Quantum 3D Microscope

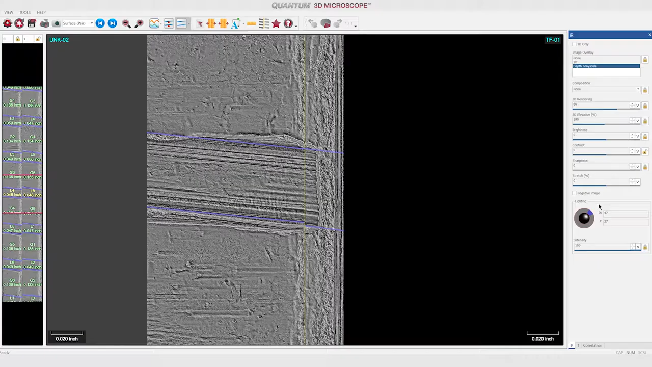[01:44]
Leveraging proven IBIS technology, Quantum uses a custom-designed 3D sensor and comparison viewer.